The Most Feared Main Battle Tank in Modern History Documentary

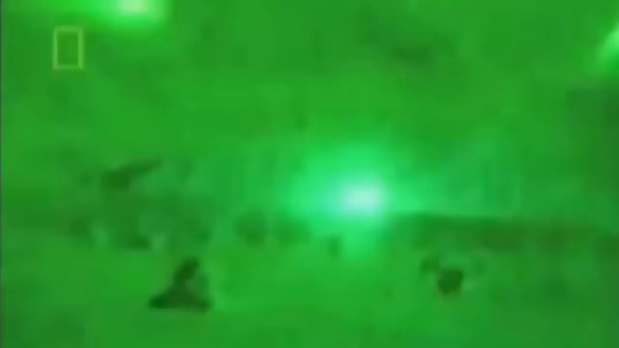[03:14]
and then a tank turret going 60 feet in the air when all that ammunition and everything else blew up as a result of the hit by our tankers.
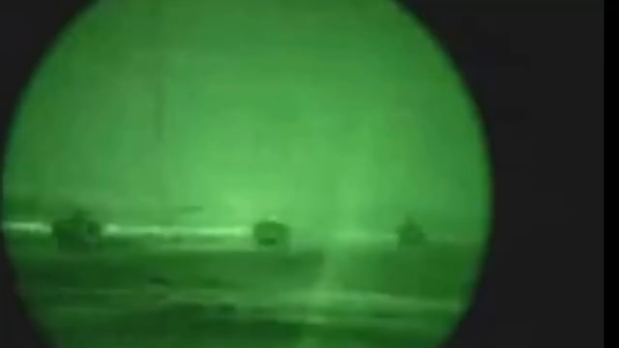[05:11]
They had night capability, but we had the thermal imaging sights and capabilities, and so we could see about at night three times farther than they could.
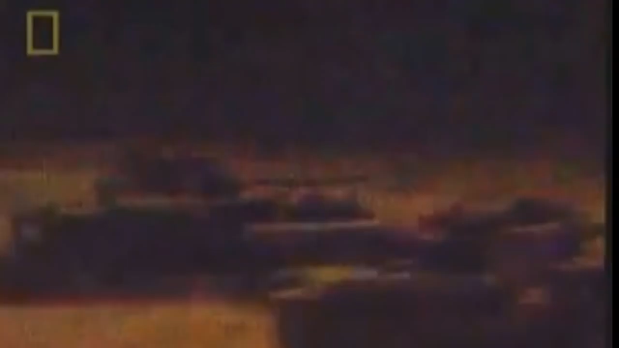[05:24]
First contact this unit had with the enemy came in poor visibility at night.
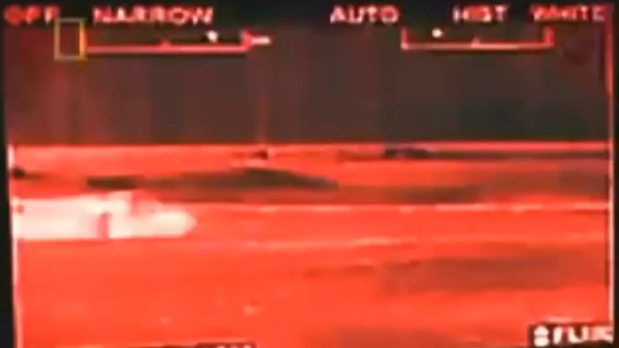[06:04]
Its heat signal shines brightly on the screen. He passes this on to his gunner sitting in front of him. Tanks! This left tank!